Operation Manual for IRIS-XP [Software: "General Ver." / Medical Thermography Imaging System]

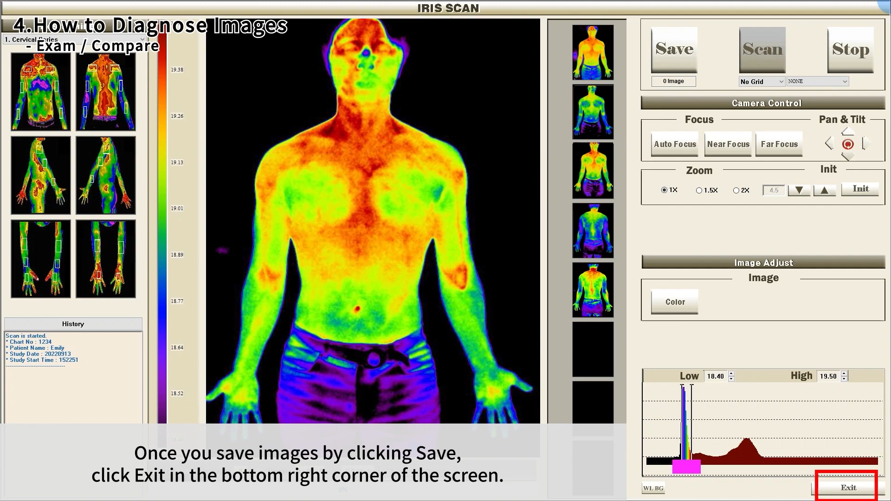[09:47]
Then the file open will pop up.
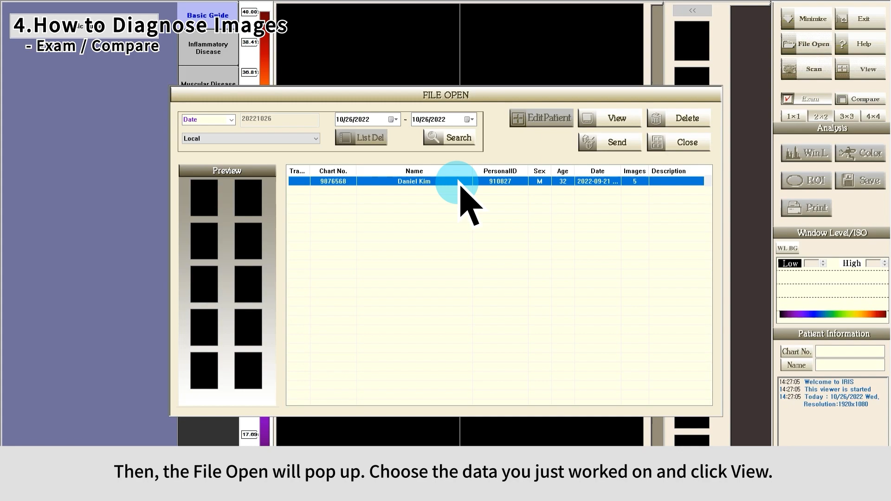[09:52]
Choose the data you just worked on and click View. The images must be properly adjusted to perfect conditions for diagnosis.
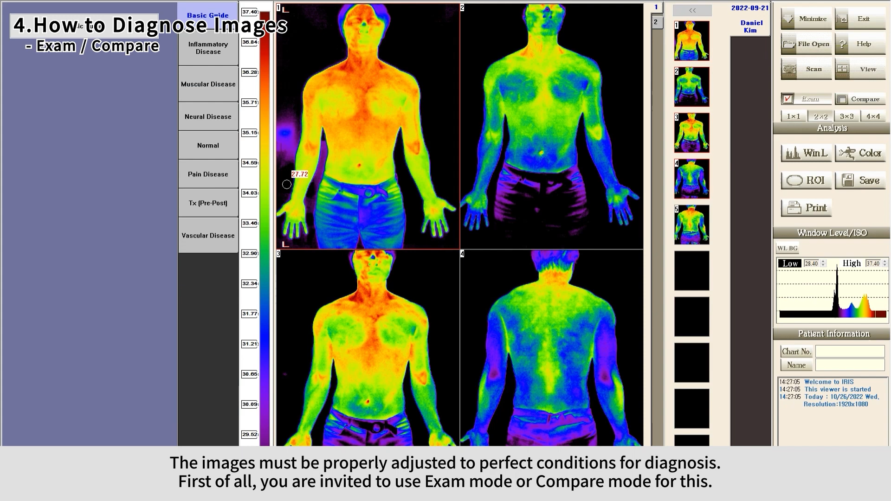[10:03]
First of all, you are invited to use exam mode or compare mode for this. The exam mode will display images in orders you took them in.
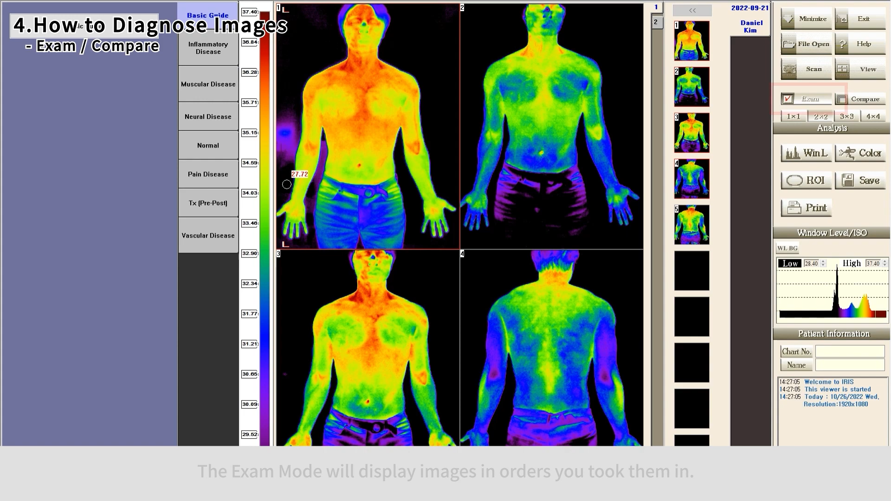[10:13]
However, in the compare mode, you can select images and arrange them in orders you want.
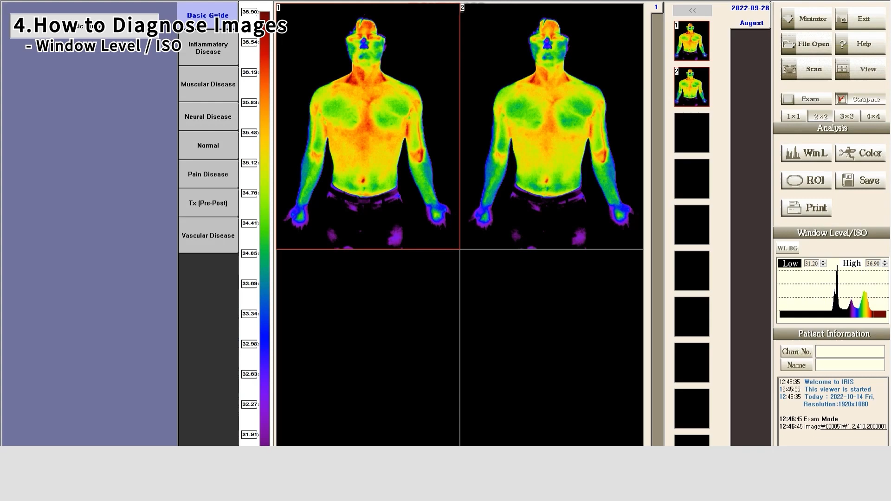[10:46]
The lower the temperature is, the darker the color is.
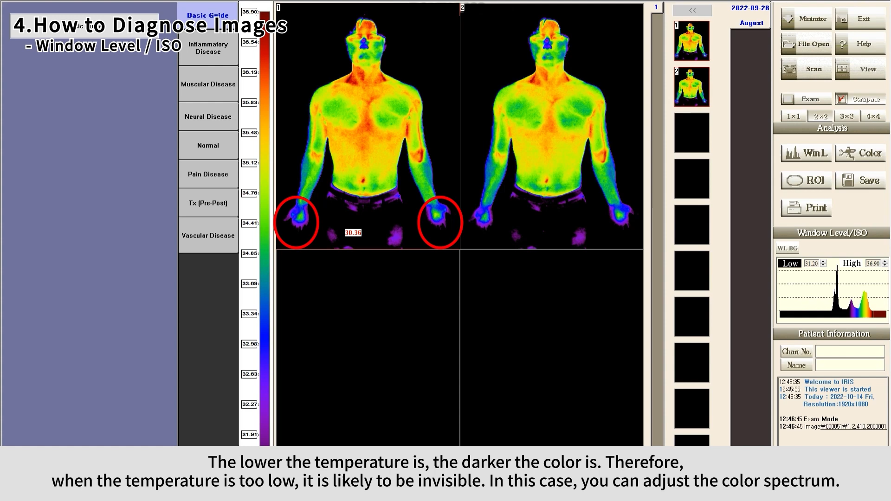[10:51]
Therefore, when the temperature is too low, it is likely to be invisible. In this case, you can adjust the color spectrum. In the analysis section, click the Win L button.
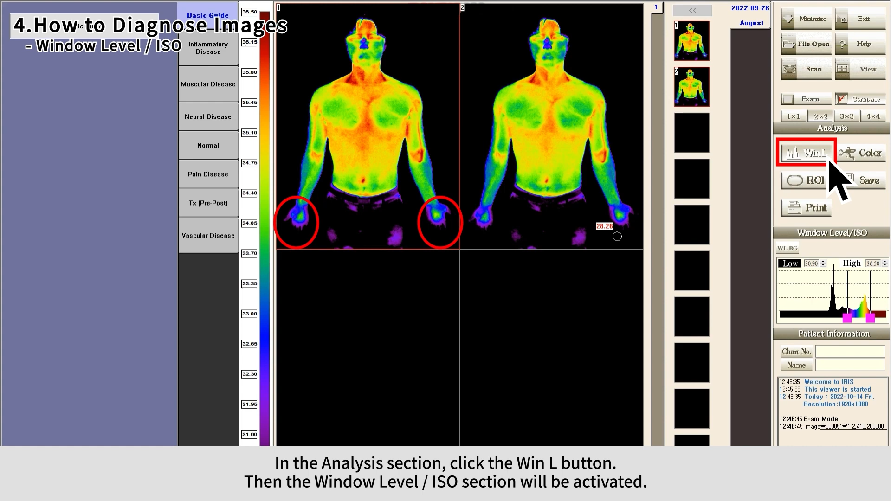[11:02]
Then the window level and ISO section will be activated. In the color spectrum,
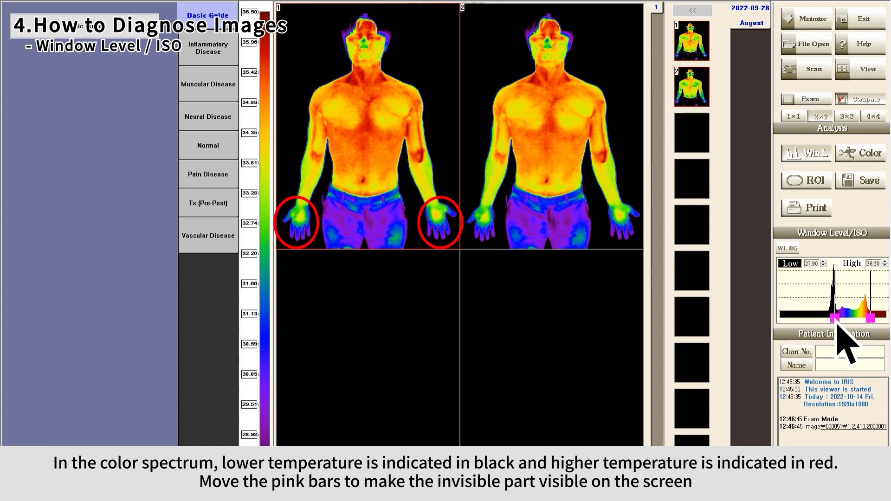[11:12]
lower temperature is indicated in black and higher temperature is indicated in red. Move the pink bars to make the invisible part visible on the screen.
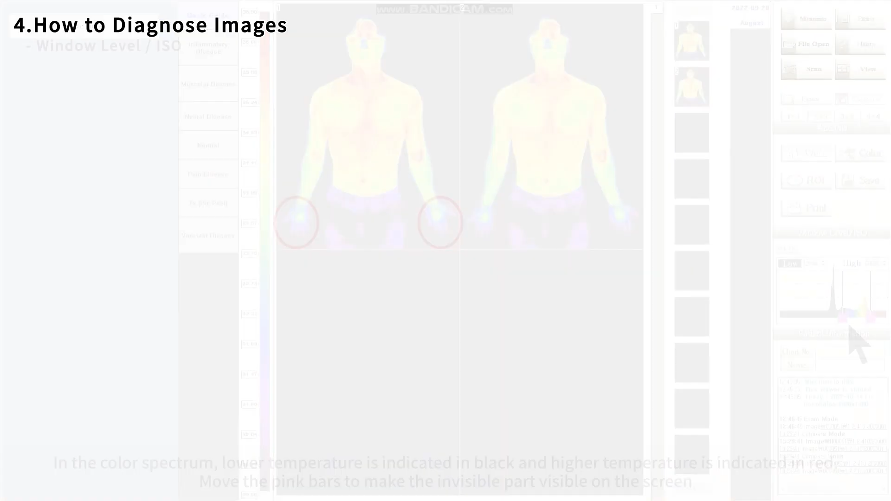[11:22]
Using the color button, you can choose one of the color modes where temperature is displayed with 8, 16-1, 16-2, 32,
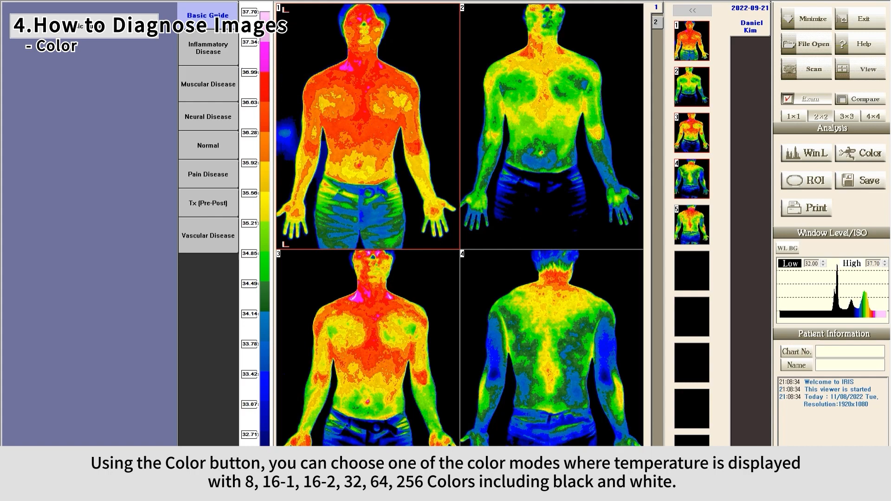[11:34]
64, 256 colors, including black and white. If the images are well adjusted, click ROI button to diagnose.
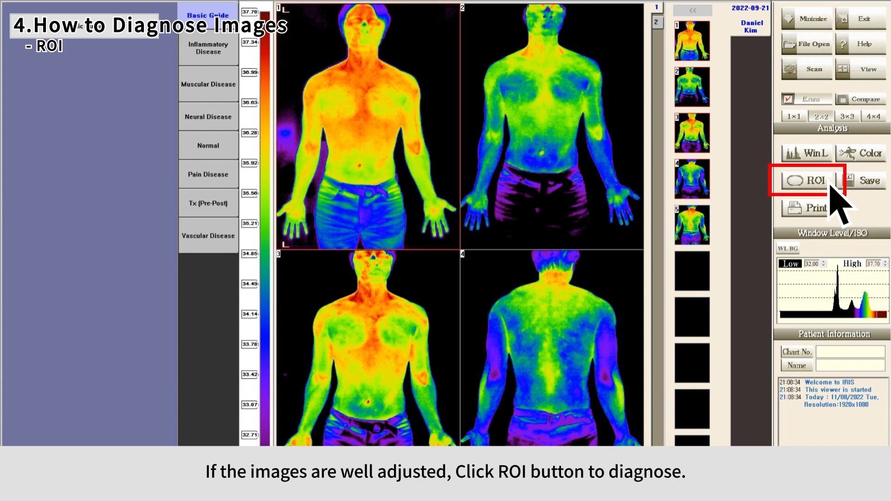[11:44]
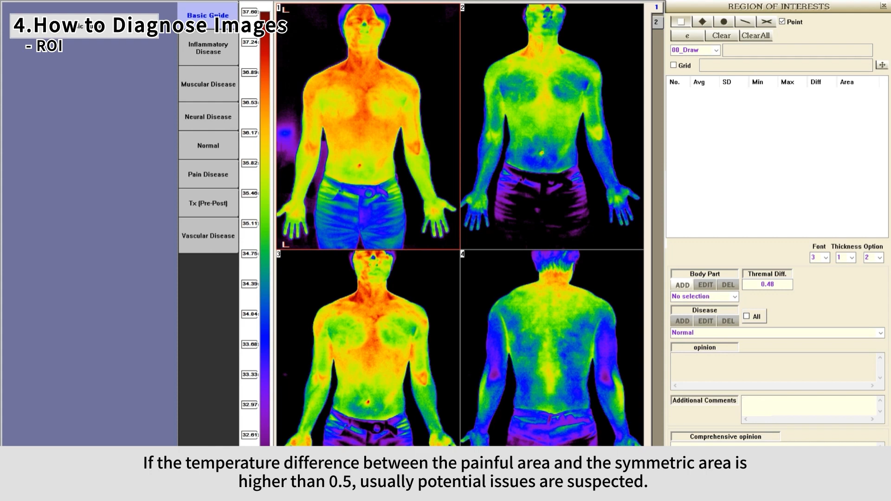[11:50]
If the temperature difference between the painful area and the symmetric area is higher than 0.5, usually potential issues are suspected.
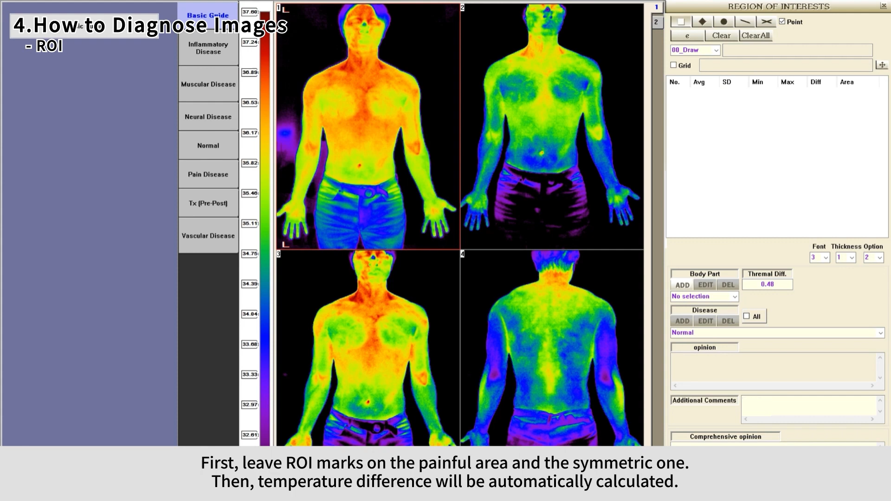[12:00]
First, leave ROI marks on the painful area and the symmetric one. Then the temperature difference will be automatically calculated.
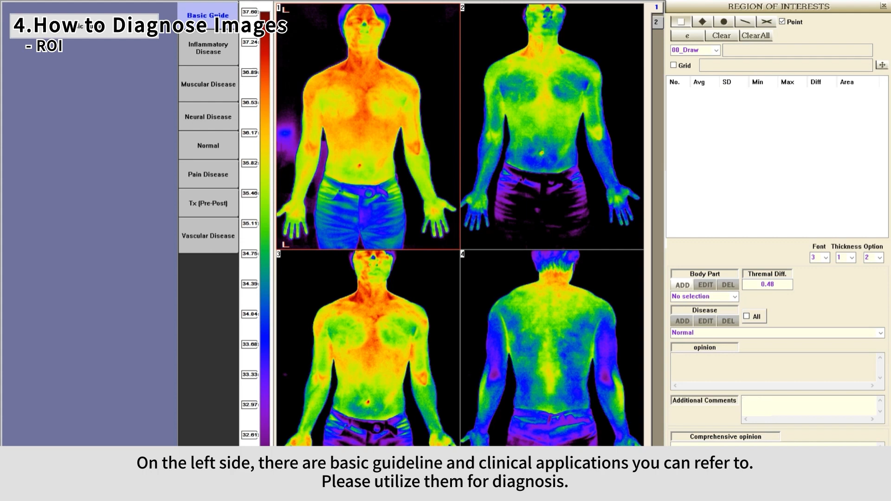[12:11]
On the left side, there are basic guideline and clinical applications you can refer to. Please utilize them for diagnosis.
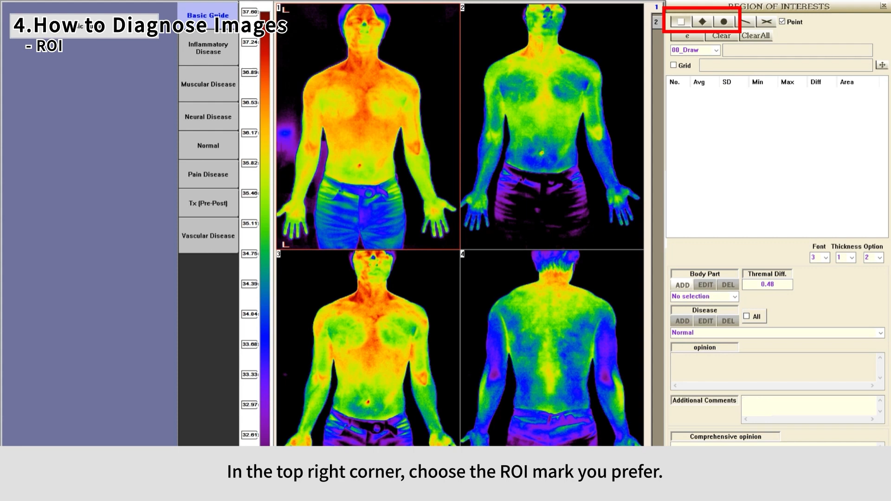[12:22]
In the top right corner, choose the ROI mark you prefer. Once you choose the ROI mark, click and hold the left mouse button and move your mouse to draw the mark.
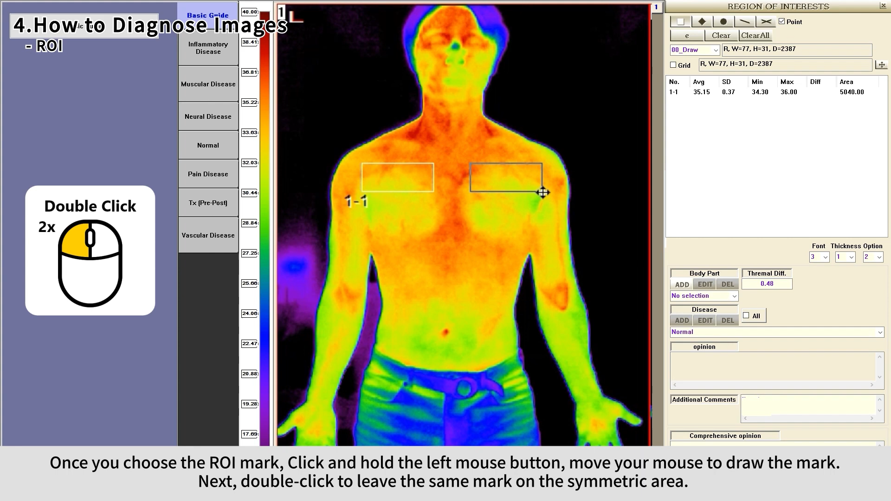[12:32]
Next, double-click to leave the same mark on the symmetric area. The ROI mark must stay in the body part.
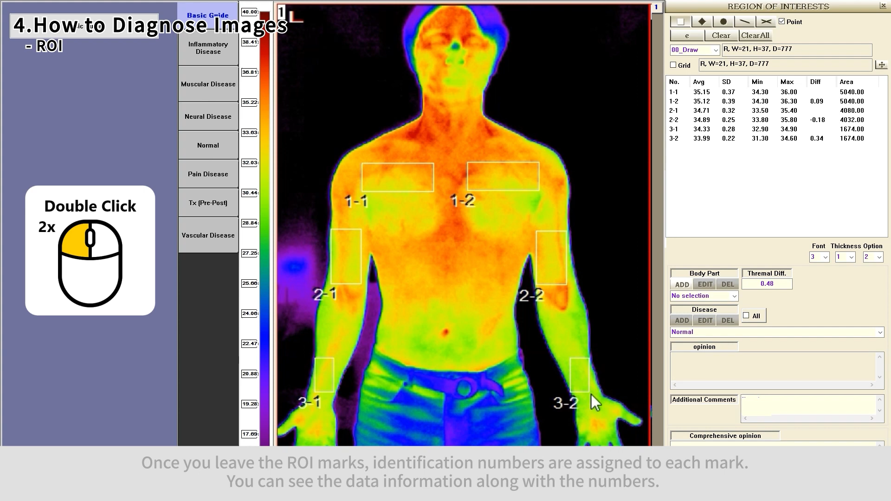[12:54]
Once you leave the ROI marks, identification numbers are assigned to each mark. You can see the data information along with the numbers. Average temperature, standard deviation in the ROI mark, minimum temperature,
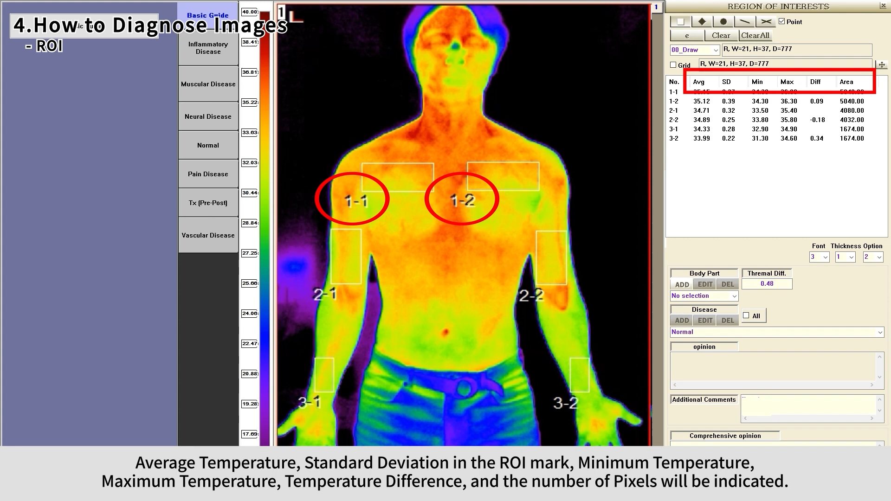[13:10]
maximum temperature, temperature difference, and the number of pixels will be indicated. If you want to delete the ROI data,
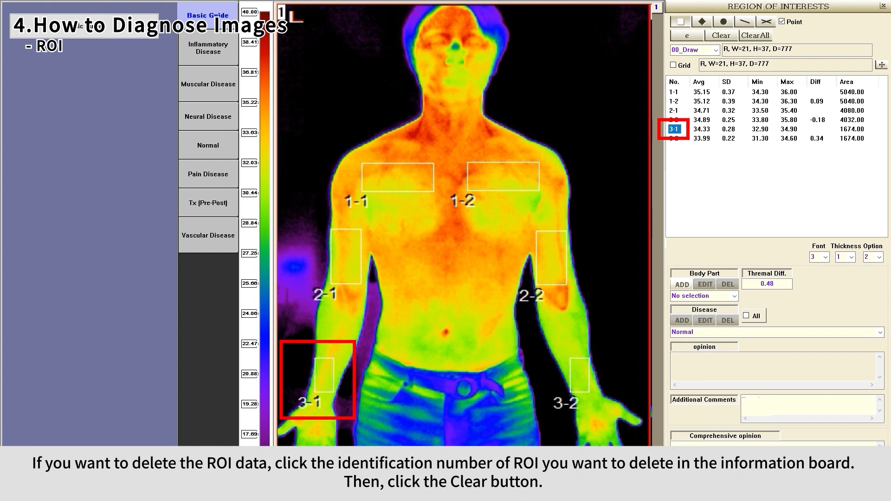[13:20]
click the identification number of ROI you want to delete in the information board, then click the clear button. Be aware that all the data will be deleted if you click the clear all button.